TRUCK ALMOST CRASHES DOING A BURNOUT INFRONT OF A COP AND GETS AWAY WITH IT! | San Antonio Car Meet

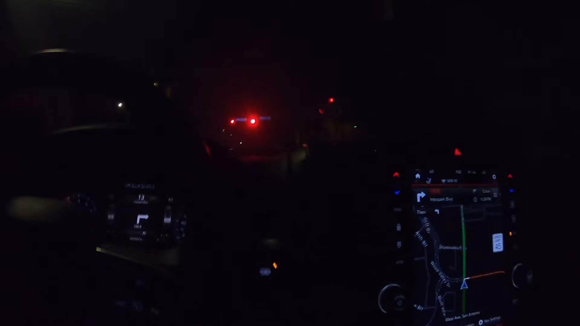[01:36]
I went some crazy back way on accident, because one of the main roads the GPS wanted me to take is closed.
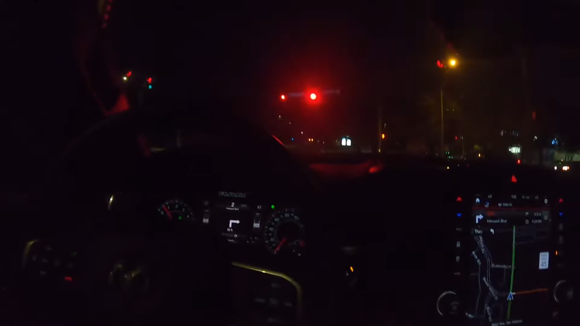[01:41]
So I already went down this road before because I didn't know where to turn. Not this road, but this isn't the road that was closed. It was a different road a while back. But I ended up coming down this road. I don't think this is the main road we're supposed to go down. But I didn't know where to turn in. I was supposed to turn into an unnamed road in 0.4 miles. So I drove down this road, and there's like 10 cops, like all on these little side roads. They definitely know this meet ahead of time. And then I went down, took a right down towards the highway, and there's like 3 cops that have a 350Z pulled over.
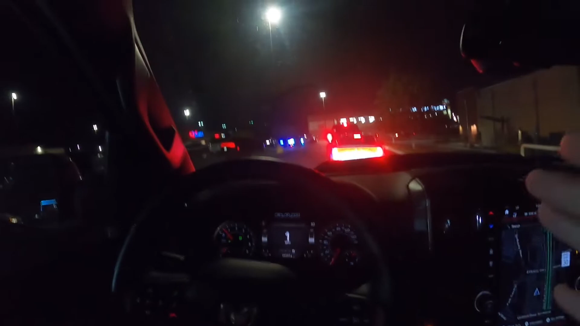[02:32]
Mopars over there. Bunch of cars, tons of cars here. Saw some pretty cool ones already. But the person who hosts these meets already posted that he's switching somewhere else, even though the cops haven't. I don't think the cops maybe plan on shutting it down. They're parked around the meet, not like in this lot, but the surrounding lots, maybe to get people if they do something bad.
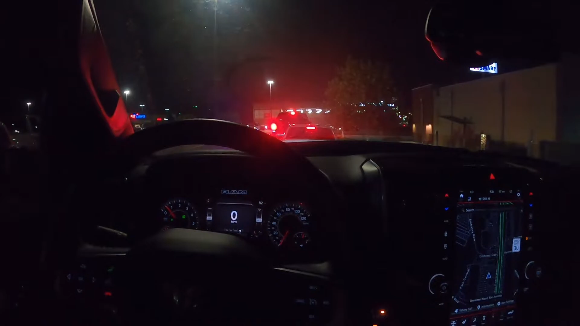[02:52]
But they already posted that they're moving the meet, so I guess maybe they got told to move it, or I don't know what's gonna go on here, but we're kinda stuck in some traffic right here, so we're gonna see what transpires. I can like literally see this Jeep up here. That's a celebrity doing a death wobble.
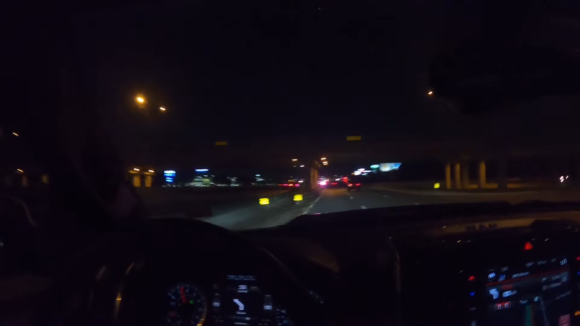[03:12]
His front tires are fucking moving. All right, cop got someone up over it. Mustang down, boys. You can tell by the tail lights. Ooh, 5-0.
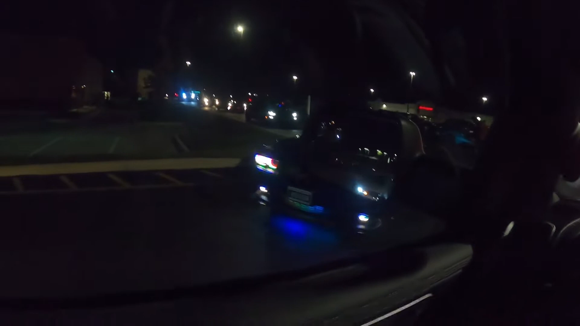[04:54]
There's a cop down there with lights on.